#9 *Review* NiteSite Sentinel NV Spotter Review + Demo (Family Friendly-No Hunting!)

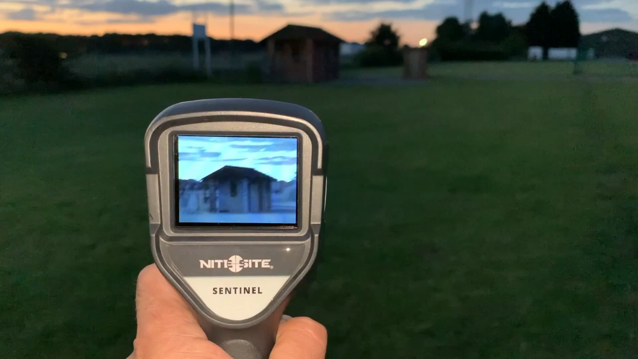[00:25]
a 940 nanometer beam onto to around
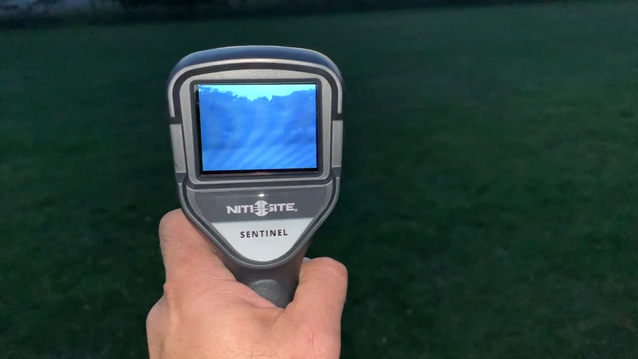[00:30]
50 yards so you can use it as a handheld spotter basically excellent
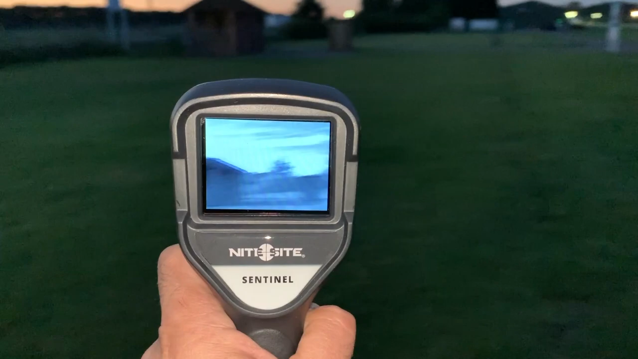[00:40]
little thing come straight on straight off no problem 940 nanometer beam as well which means it's virtually invisible instead of like the 850
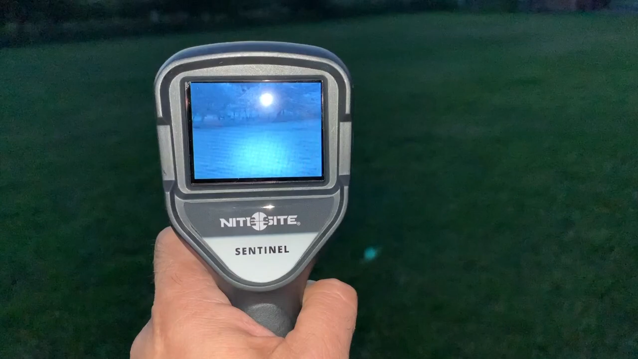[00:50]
one there's virtually no red glow on the other side
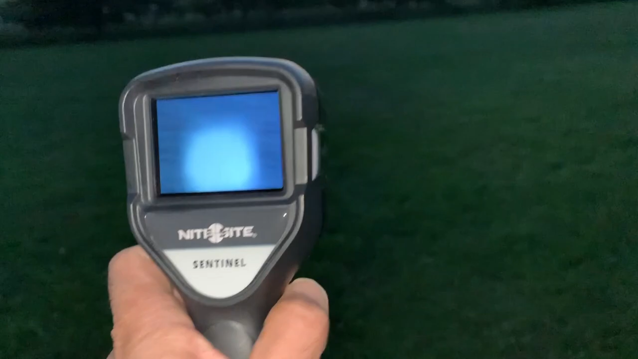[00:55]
just a handheld unit on and off button nice and simple quick
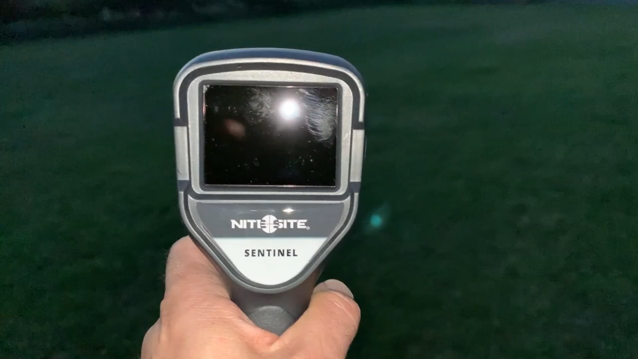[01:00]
on i used to use like a handheld um monocular um which was like a look like a bit like a
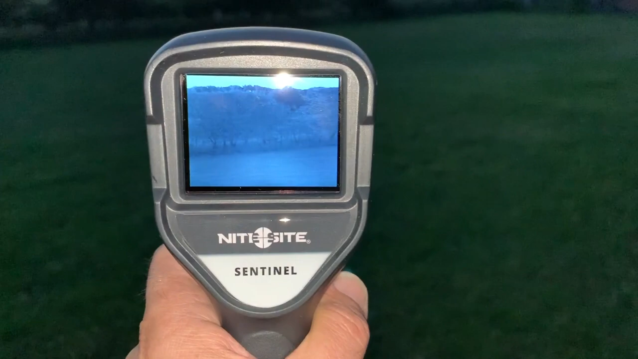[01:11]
laser rangefinder and you look through it press the button switch the infrared on but it took about you know 20 30 seconds to actually fire up
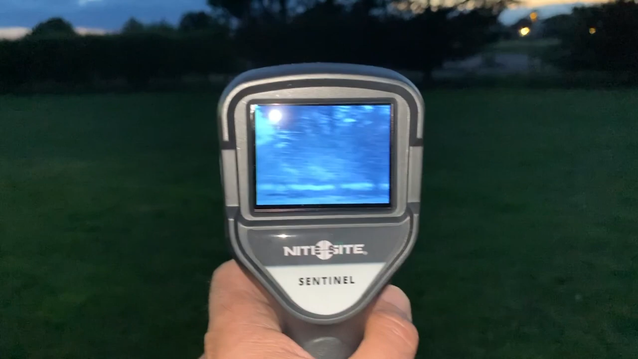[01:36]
eyeshine um this is the central version which is the basic
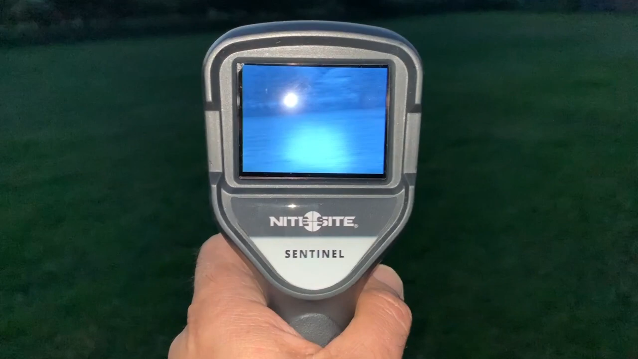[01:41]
50 meter one which is perfect for air gun rangers 199 pounds these are it's got a built-in rechargeable battery you just charge it up
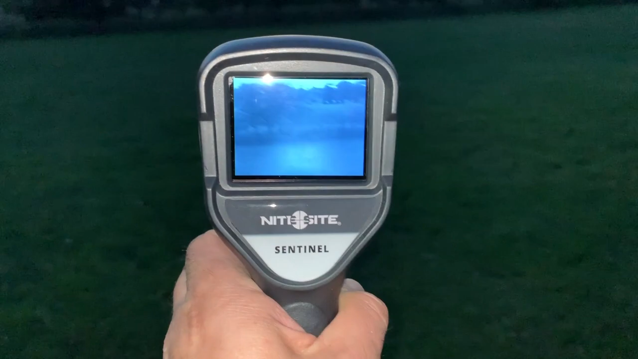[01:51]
and they do a pro version which i think takes video there's
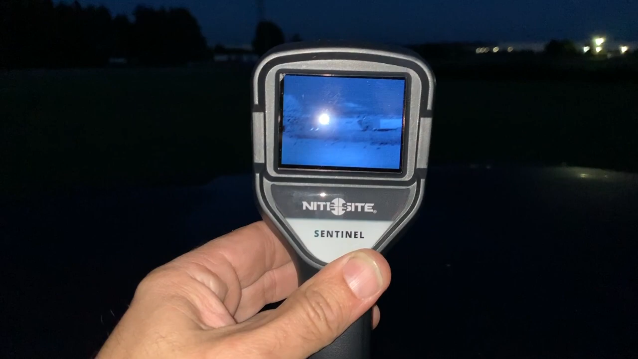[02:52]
if you can see it on there all the rabbits that are out there's bloody loads of them